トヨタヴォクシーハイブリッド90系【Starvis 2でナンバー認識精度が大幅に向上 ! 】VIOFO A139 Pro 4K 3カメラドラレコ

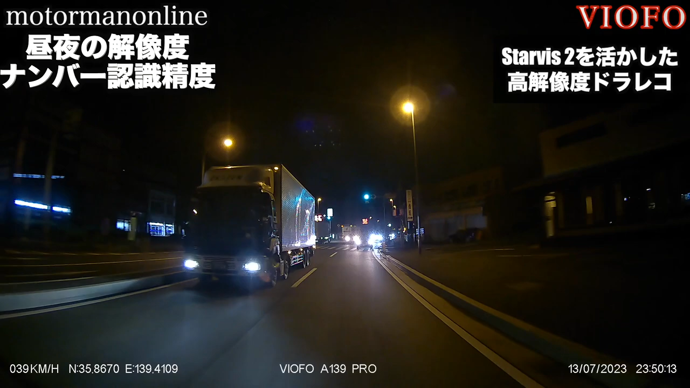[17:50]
メラなんですがリアカメラも今抜いていったトラックは正直モーションブラーが少しきつめでナンバーの認識というものがちょっと難しいかなっていう状況ではあるんですけれども実は次に現れてくるエクリプスクロスのナンバーなんですけれども見ていただけると分かりいただけるかと思うので注目していただければと思うんですけれどもフロントのナンバーを見ていただければと思うんですけれども